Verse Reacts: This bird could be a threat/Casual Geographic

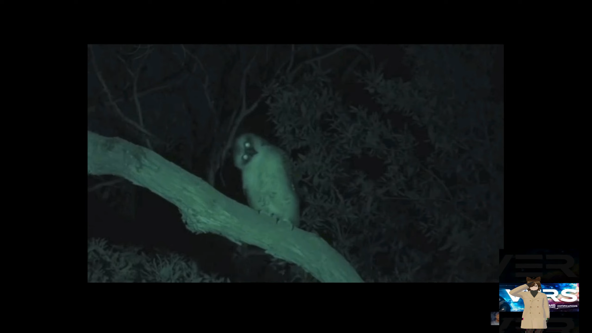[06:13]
And here we have the powerful owl, and yes, that's its honest to Abe name. It's another one with a Jurassic pedicure, which means it can take down some of the biggest prey of any owl.